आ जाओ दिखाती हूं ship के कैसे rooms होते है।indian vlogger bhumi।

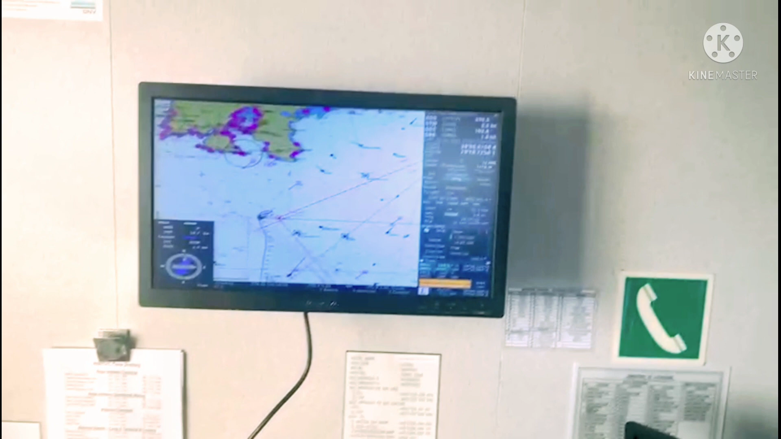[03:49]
होते हैं उसे ब्रिज बोलते हैं तो उसकी इन्पुट आई वी है और यहां से मैं रात
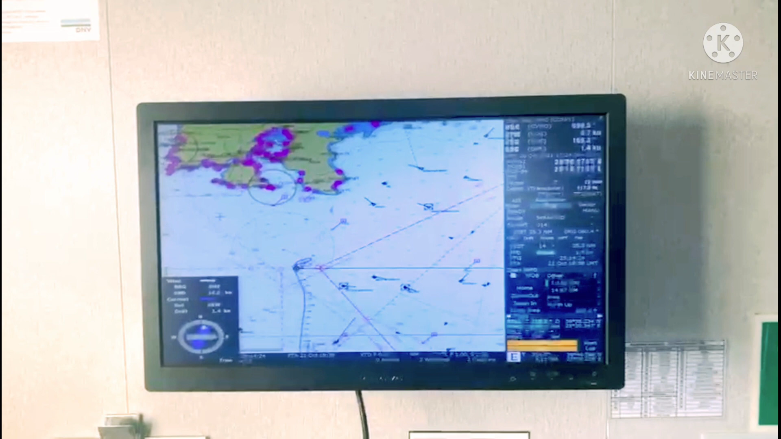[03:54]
को देख लेता हूं या कभी भी कि शिप कैसे चल रही है कितना ट्रैफिक है इस
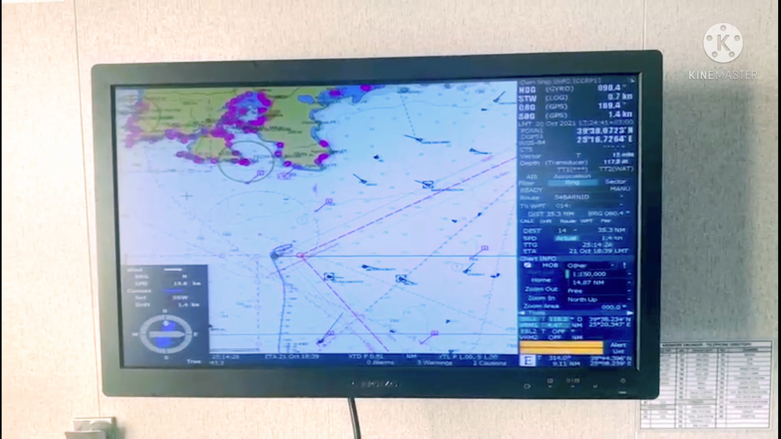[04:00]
सेम लाइक कि रोड्स भी गाड़ी और चलती हैं तो यहां पर
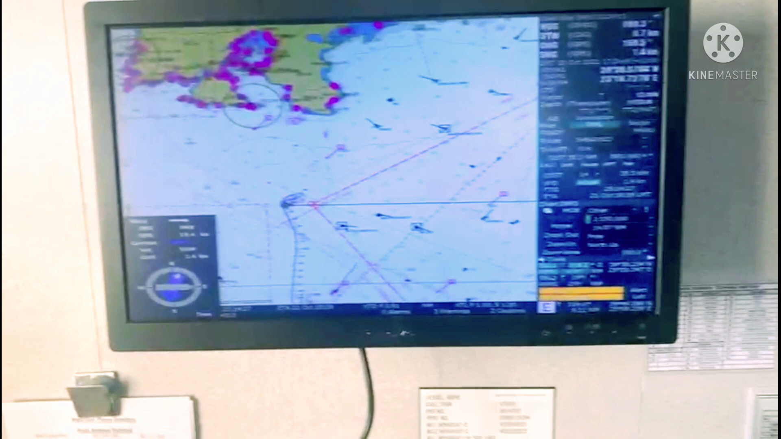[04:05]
समंदर में बहुत सारे ट्रैफिक है हम देख रहे हो बहुत सारे शिप्स हैं और
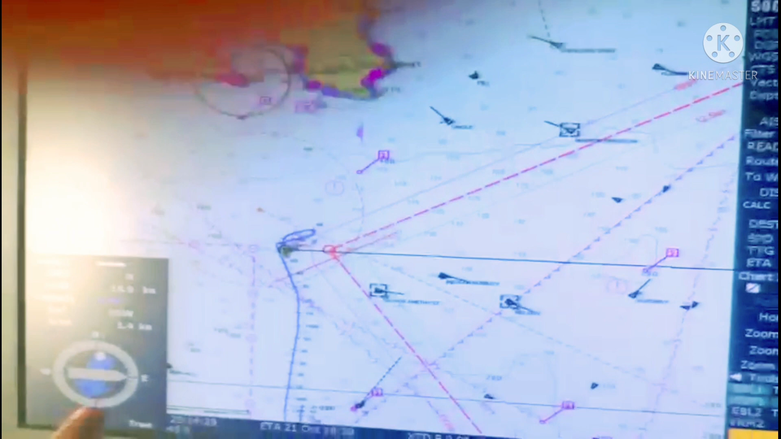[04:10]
इस इस यह हमारी शिप है